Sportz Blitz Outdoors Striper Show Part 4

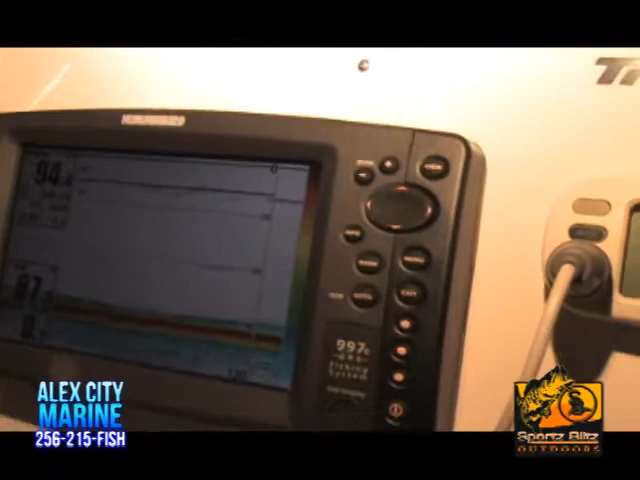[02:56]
I'm serious. You see? That's the deep dog.
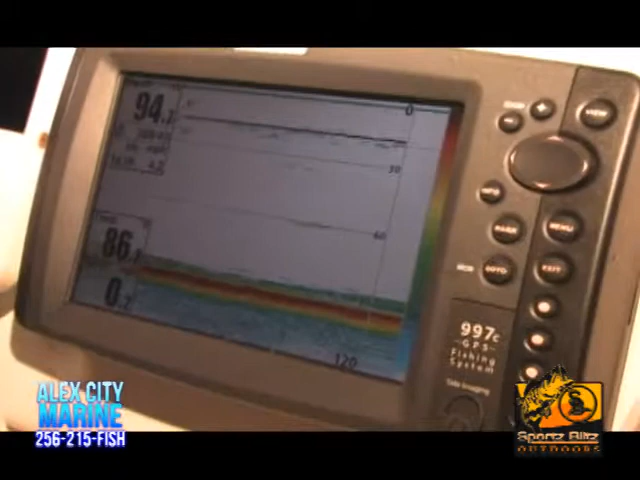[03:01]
That's the deep dog. That's the deep dog.
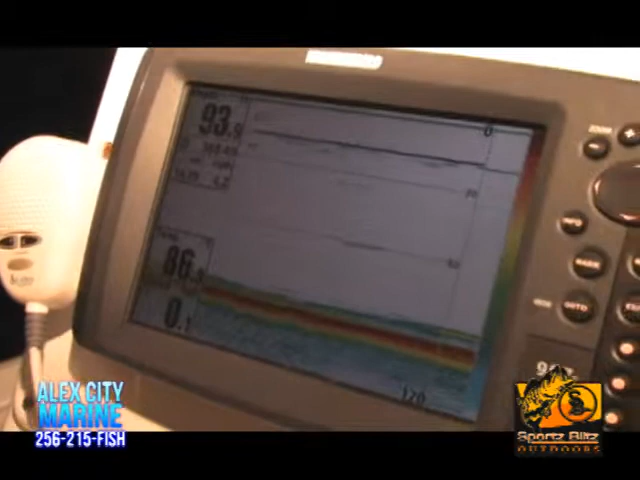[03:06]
I'll tell you, we watched one come up from about 45 feet away. One of the fish that we caught came up from 45 feet after our bait line.